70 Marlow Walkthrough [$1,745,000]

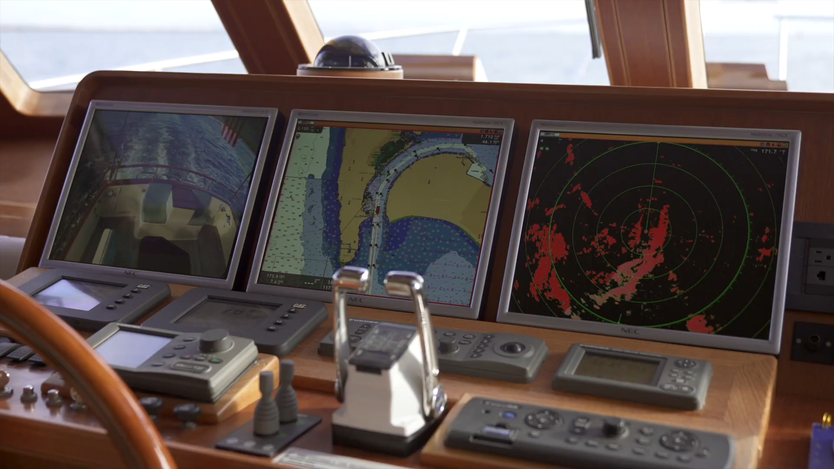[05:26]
fruna radar controls, Marlowe's monitoring system that includes ship's lights,